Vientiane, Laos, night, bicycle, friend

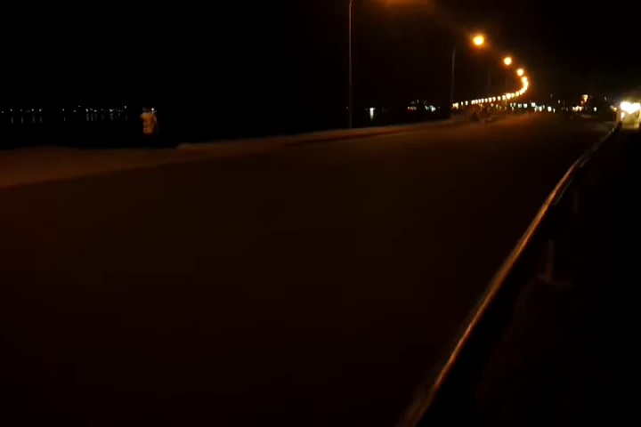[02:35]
Very quiet. I was here yesterday and that was Sunday. So, lots and lots of people were walking by here. Like strolling in the true sense of the word. Just strolling by. But today it's empty apparently.